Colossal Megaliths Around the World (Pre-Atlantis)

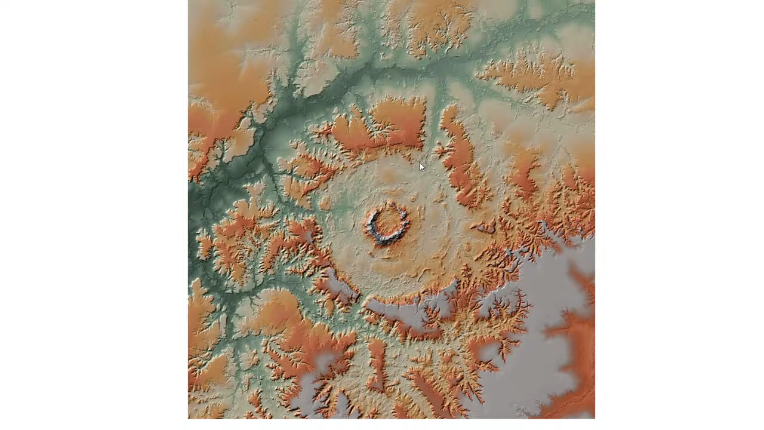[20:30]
Impact. I mean, this was a pretty big impact because if that's the crater in the middle, you've got major, major mountain loss all around that.